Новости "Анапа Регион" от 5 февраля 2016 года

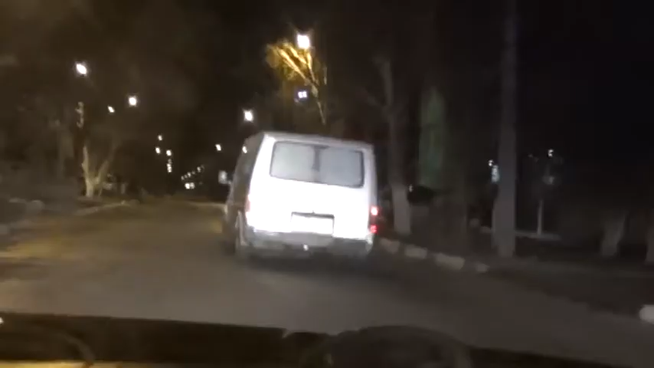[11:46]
В ночь с 31 января на 1 февраля сотрудники дорожно-постовой службы задержали угонщика двух автомобилей.